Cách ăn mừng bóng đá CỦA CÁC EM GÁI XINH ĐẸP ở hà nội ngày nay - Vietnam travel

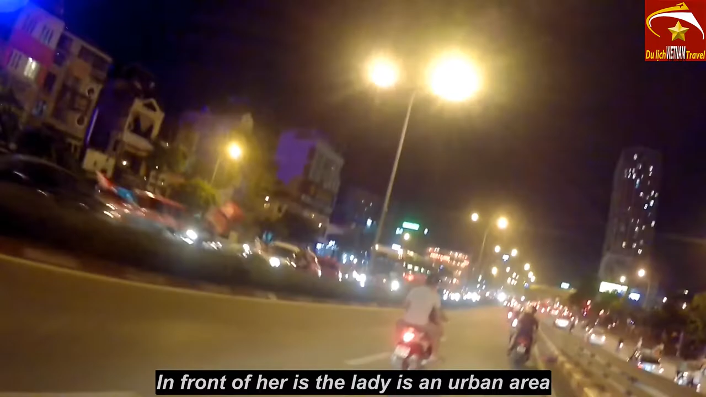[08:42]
trước mặt quý bà con có bác là khu đô thị Ryan gần City đây đây là khu đô thị Ryan City